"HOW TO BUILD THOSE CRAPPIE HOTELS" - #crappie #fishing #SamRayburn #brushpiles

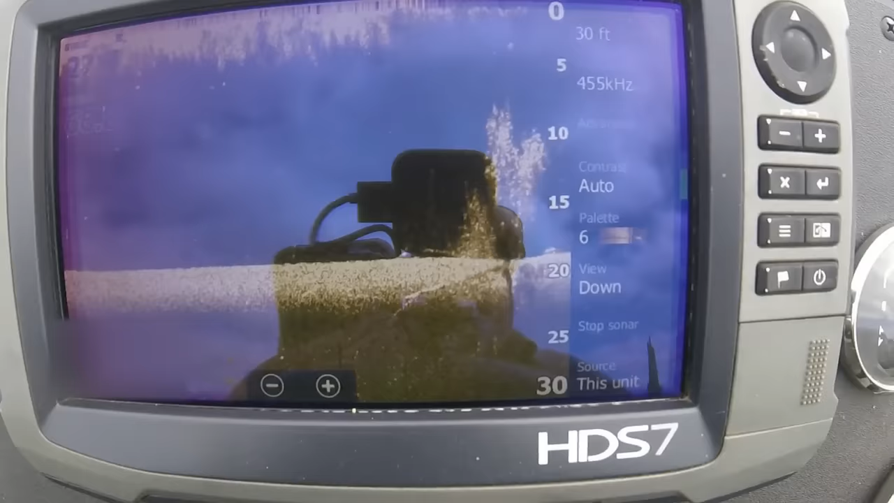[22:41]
and let's see if we can pick up those brush piles i just put down up here they come here they come on the screen there they are there's the one i just dropped folks i just dropped it and see i was standing up nice and standing up nice and straight
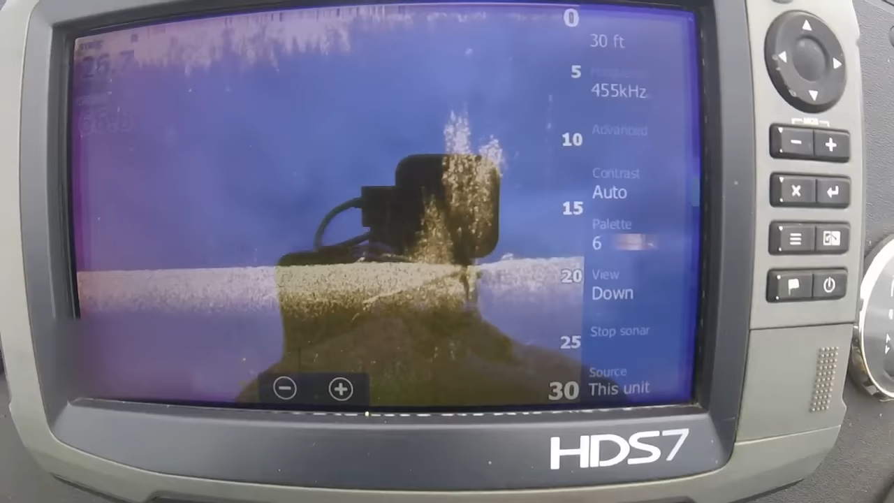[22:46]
actually that's both of them the second one you're seeing on the screen is one i dropped the other day the first one is
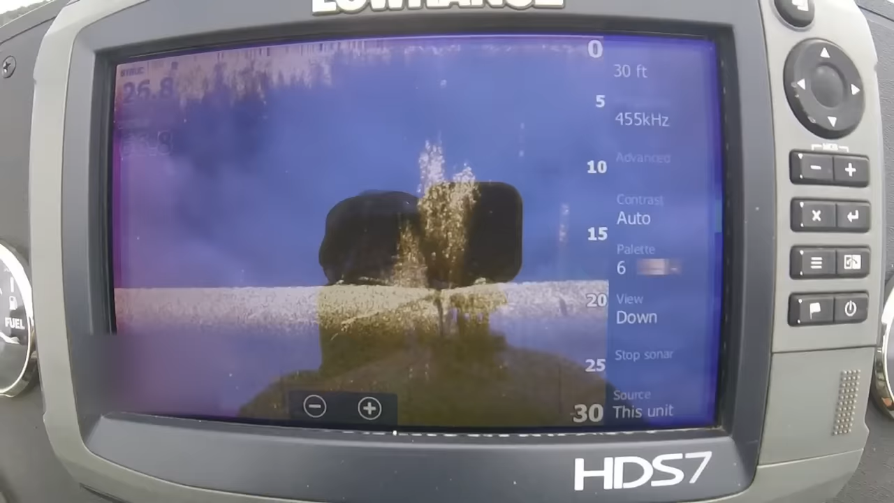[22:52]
the one actually the first one to your left is the one i dropped the other day the
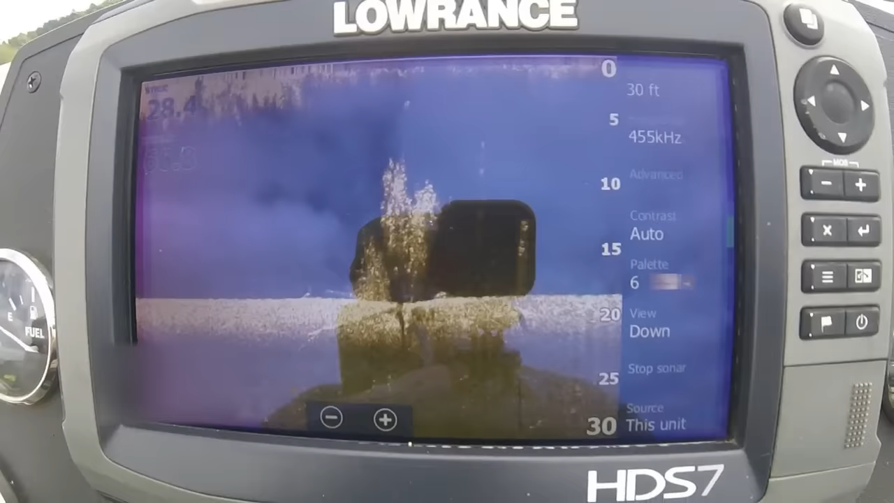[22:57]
big one is the one i just dropped now it looks like that's crappy but it's not those are fresh
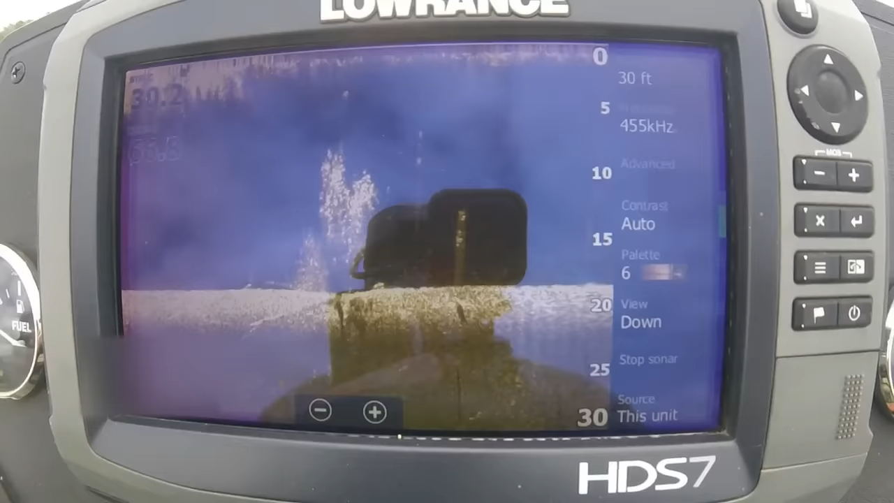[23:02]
leaves on that willow tree but i guarantee you now top of that if you'll notice
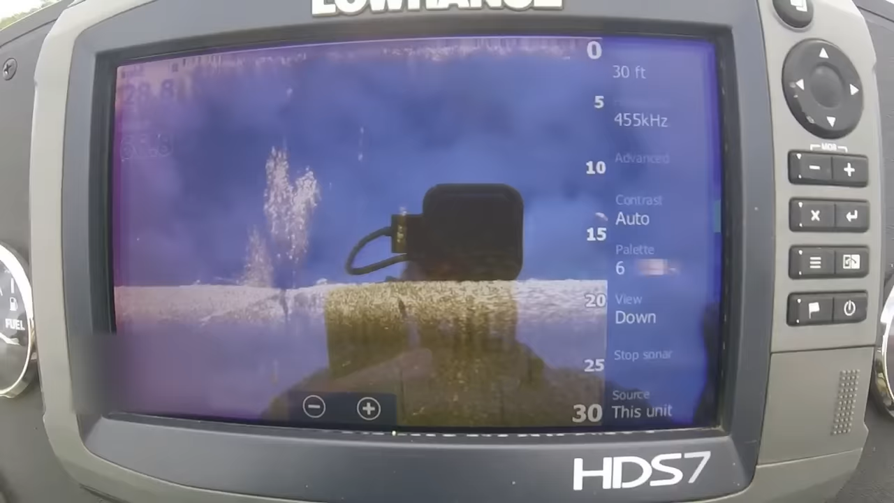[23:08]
let's just stop the graph right there in the top let's go up here at the top and go across the
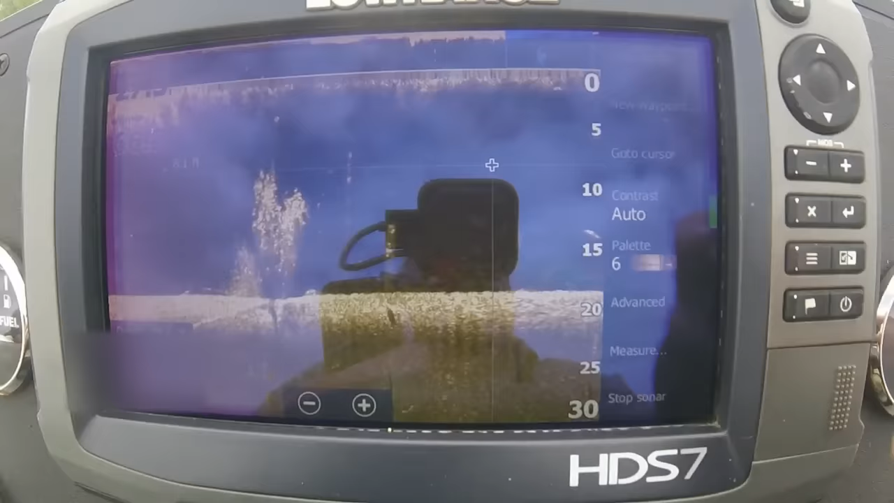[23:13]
top of the tree right there is right where i wanted to be about eight feet of water and
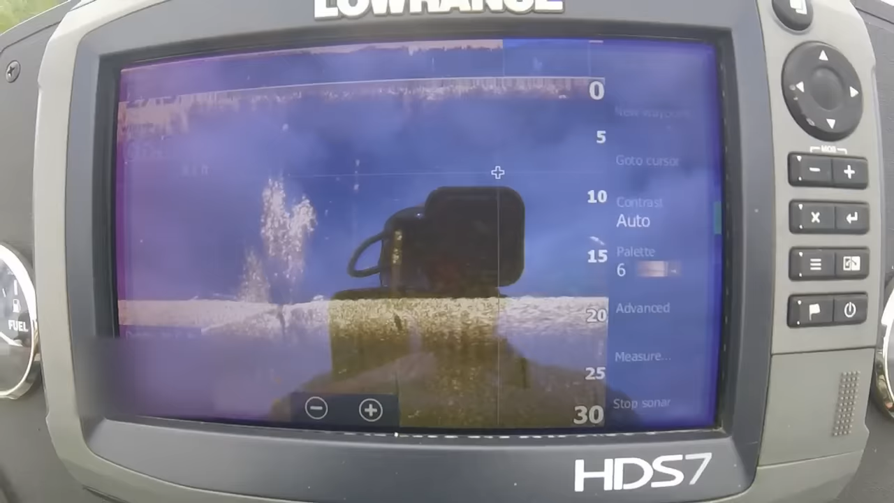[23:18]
we're probably going to go we're probably going to lose about two foot of water uh when the lake goes back down to normal two to three feet so then the top of that tree is going to be in probably about uh six six maybe even five feet down but uh it's going all the way to the bottom too so now i've got a wide
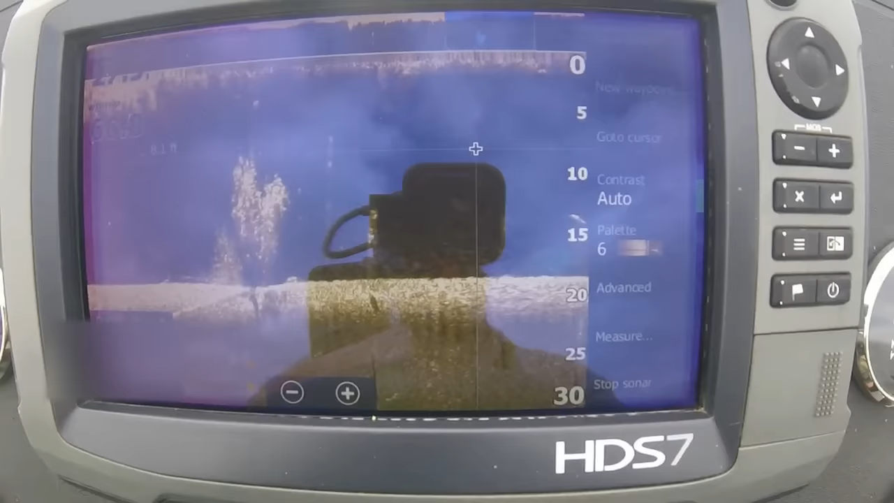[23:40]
variety of fish uh of a crappie hotel to fish and i